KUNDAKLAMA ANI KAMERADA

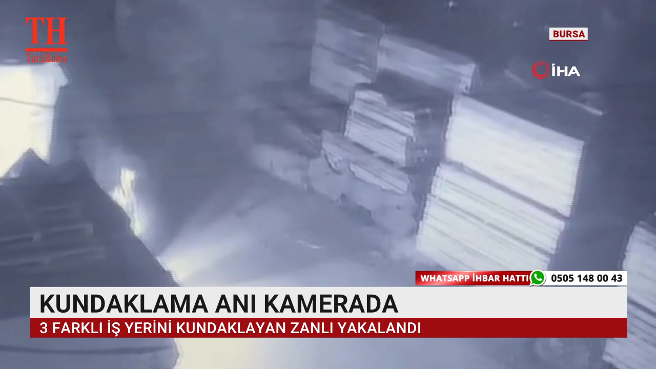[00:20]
Aynı bölgede bulunan araç lastiklerini de yakan şahıs daha sonra kaçarak uzaklaştı.
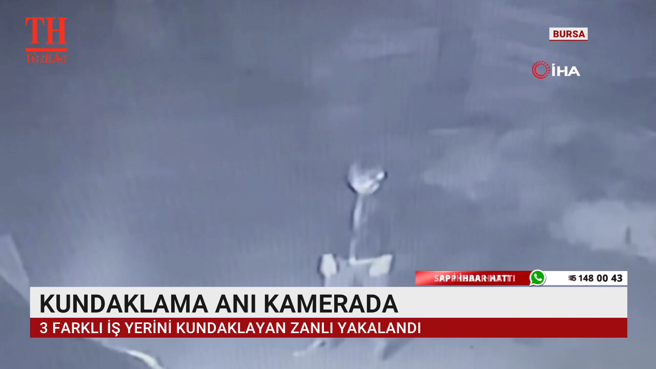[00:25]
Bölgeye çok sayıda itfaiye, polis ve sağlık ekibi gitti.